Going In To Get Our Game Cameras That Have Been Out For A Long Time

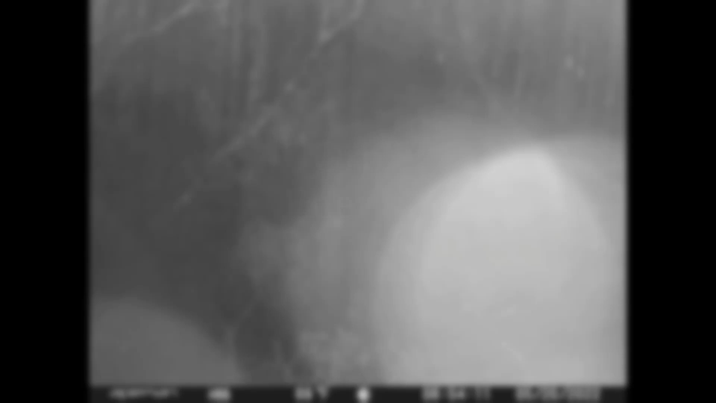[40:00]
So this first one here, I believe this is an org. I don't usually catch them this close to the camera.
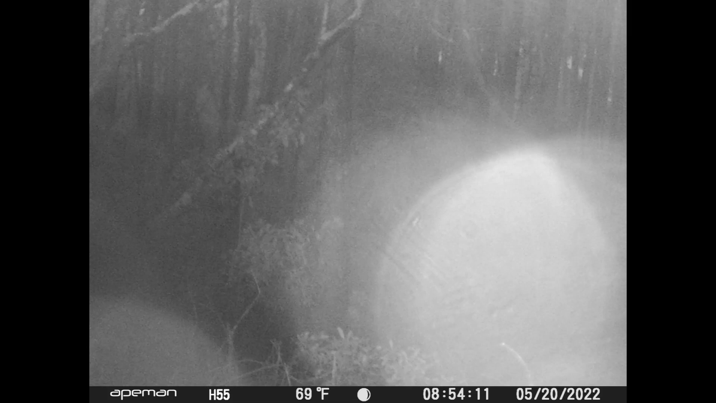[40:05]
Usually you can see them better. And then there's some here of a wild hog. He keeps coming through during the night. And then I caught another hog with some babies. And then there's a couple of coyotes.
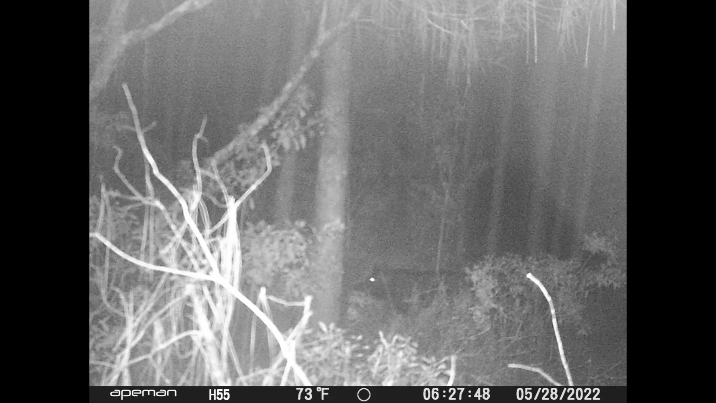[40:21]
I caught a couple of coyotes going by several times.